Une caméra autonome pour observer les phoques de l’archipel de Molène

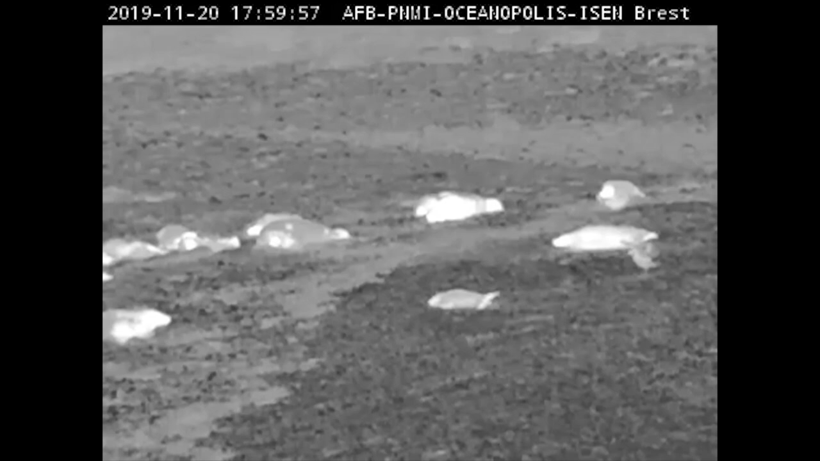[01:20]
Et puis ce qui est intéressant avec cette caméra, c'est qu'on peut voir la nuit et donc voir ce qui se passe la nuit et donc savoir à quel rythme les fogues sont présents entre le jour et la nuit aussi.